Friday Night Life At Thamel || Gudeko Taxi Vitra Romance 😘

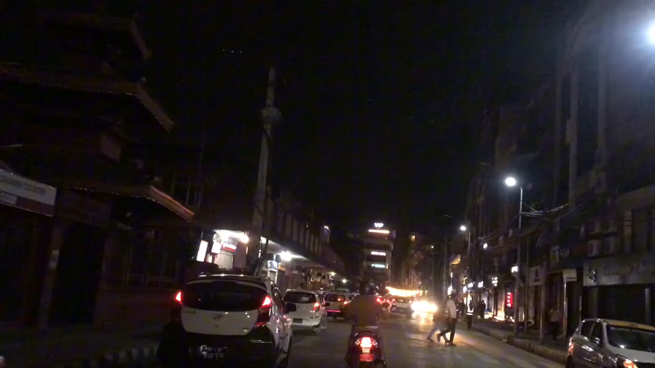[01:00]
सायद आज चाहिँ एकदम भिडभाड छ होला, खै बाटो छिर्ने बाटो पनि पाइँदैन कि हो आज त। आमामा के साह्रो भिड हो यस्तो।